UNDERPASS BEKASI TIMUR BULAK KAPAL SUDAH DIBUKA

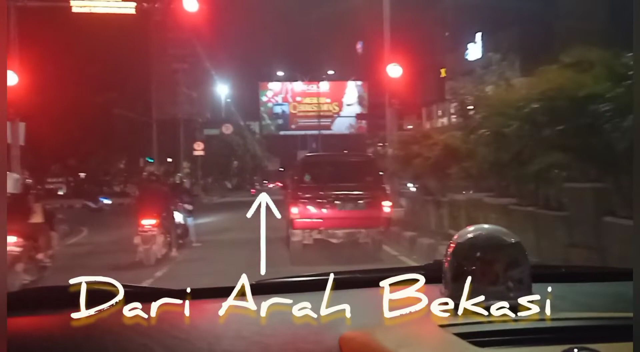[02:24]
Saat ini Saya akan mencoba untuk underpassnya Dari arah Bekasi Dan kebetulan ini malam hari nih Jadi nanti kita bisa melihat Kondisi malam hari Untuk
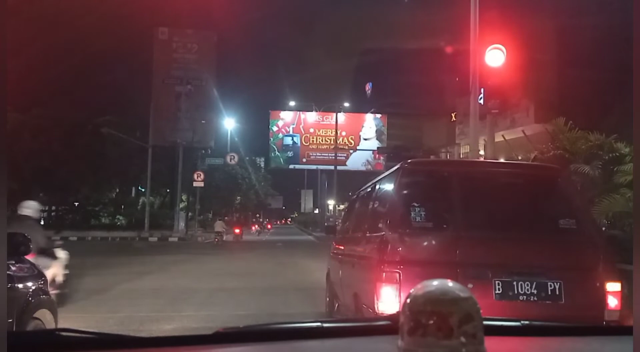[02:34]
underpass Bekasi Timur Bulak kapal seperti apa Dan saat ini saya Dari arah Bekasi Dari terminal Bekasi nih tepatnya Di dekat Ataupun di seberangnya Transmo
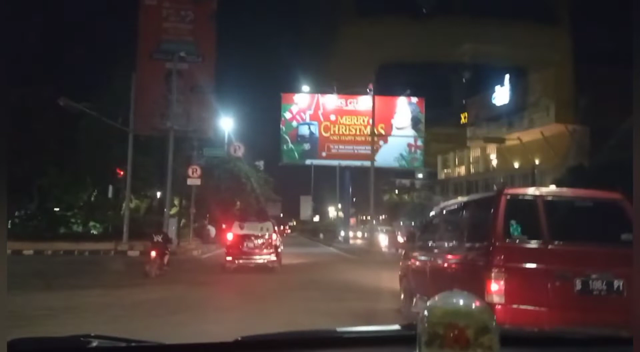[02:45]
Menuju ke arah Tambun Cibitung Dan Cikarang Dari sini sudah kelihatan Lancar ya
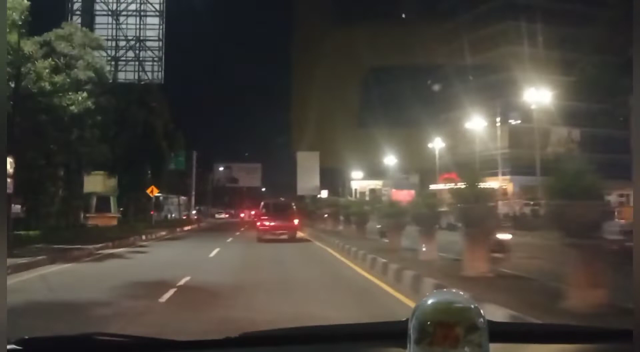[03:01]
Di depan Kita akan Melewati Stasiun Kereta api
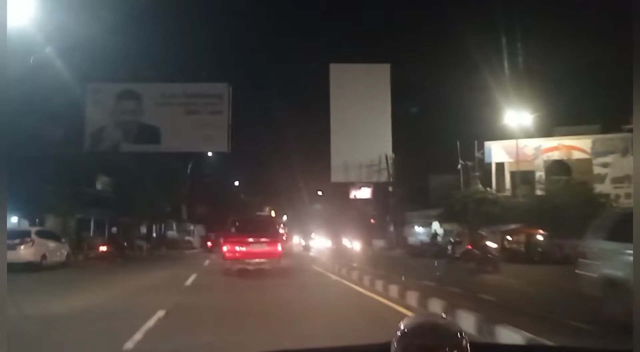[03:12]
Bulak kapal Bekasi Timur
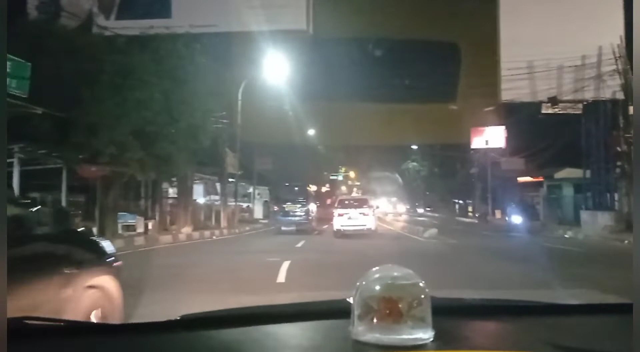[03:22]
Biasanya sebelum ada Underpass Bulak kapal Dari sini sudah mulai macet Tambah lagi di depan Ada Simpangan
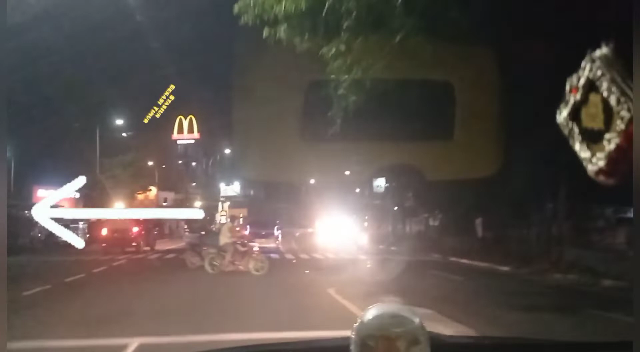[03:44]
Ampera ya Yang keampera kan Yang keampera kan yang depan ya Ya Jadi kelihatan ini mulai Lancar nih Coba kita lihat setelah Ampera ya nanti
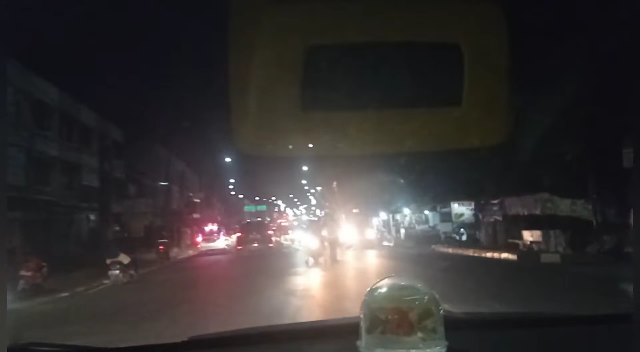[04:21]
Sudah kelihatan Di depan ada Underpass Dari lampu-lampu Kendaraannya sudah kita lihat Sangat indah sekali Oke Kita akan masuk nih Ke underpass
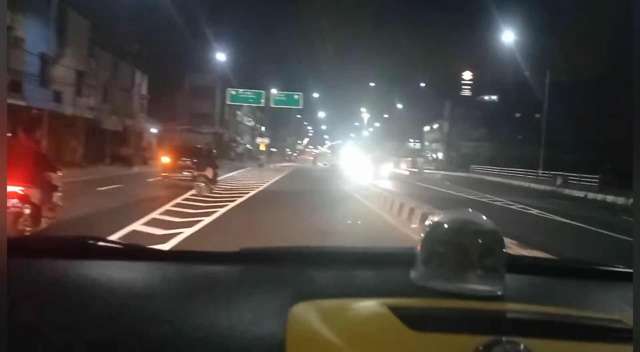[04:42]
Disana ada petunjuk Tambun Cikarang Nah Ini kita masuk ke ruas Underpassnya Wah ini malam hari cukup Bagus sekali ya Kelihatan Cakep Jadi pembukanya nih Di 1 Januari Jadi tahun baru Punya underpass baru nih Warga Bekasi nih ya Wah ini bagus sekali nih Tepat di bawah Jalan bulan kapal Kita ada di Underpassnya
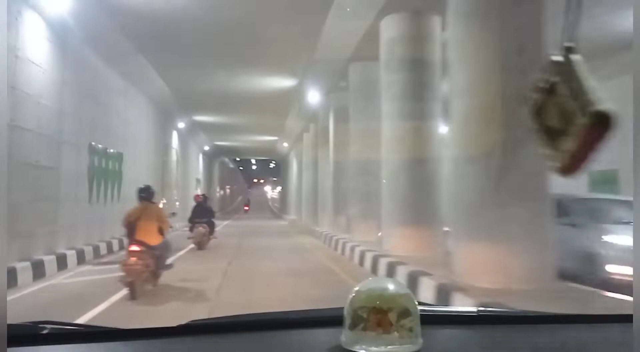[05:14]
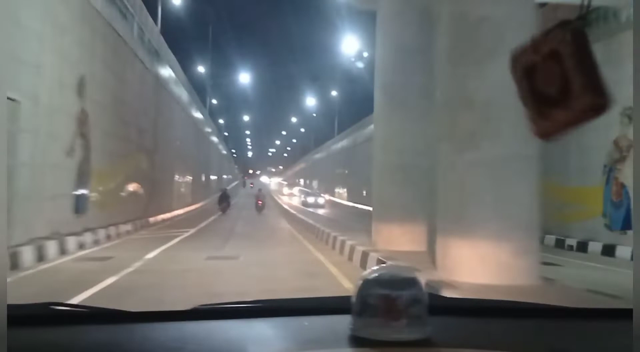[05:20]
Nah ini di Kiri Saya ini Taman makam pahlawan ya Bulan kapal Dan kita Keluarnya ini Di setelah Taman makam pahlawan Setelah bulan kapal Persis di
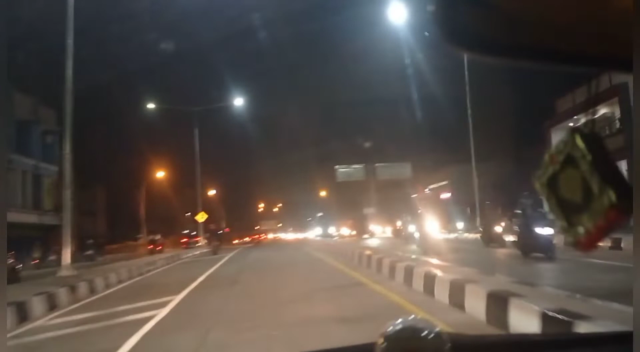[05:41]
Bebek Bebek bulan kapal Nah ini ada bebek bulan kapal Sebelah kira cukup rame Mungkin kalau anda yang mau ke
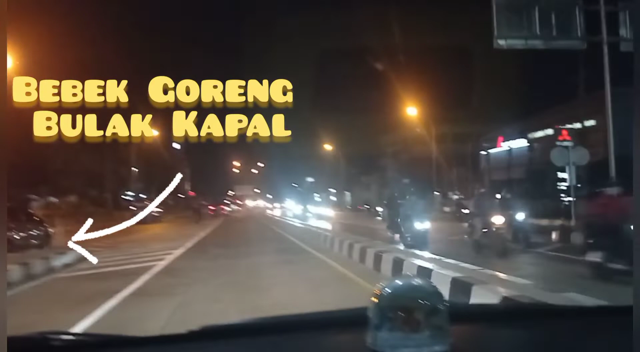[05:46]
Daerah bulan kapal Ini ada bebek bulan kapal Lumayan rame Nah ini Sebelah kanan ada Showroom Mitsubishi Dan Suzuki Ini ke depannya Kita ke perbatasan Kota Bekasi Dan Kabupaten Bekasi Kalau orang Bekasi Bilang namanya Sasak Jarang
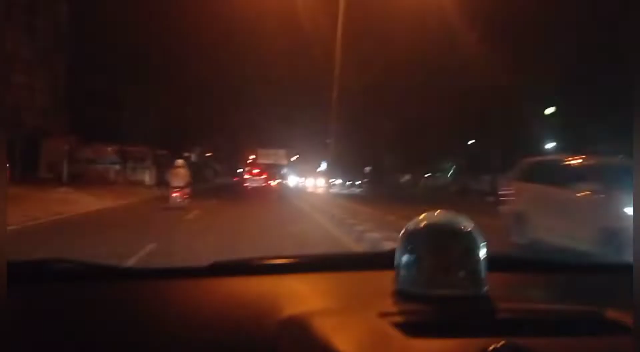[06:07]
Oke itu aja mungkin Uji coba Bukan uji coba sih Saya mencoba Melewati Underpass baru Di bulan kapal Bekasi Timur